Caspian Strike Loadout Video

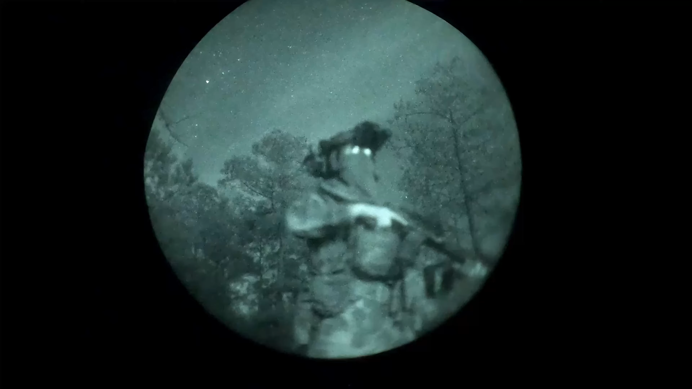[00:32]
As a preface to the gear you're about to see, a lot of this gear is used for work, so some items may not be set up how actual Russians would.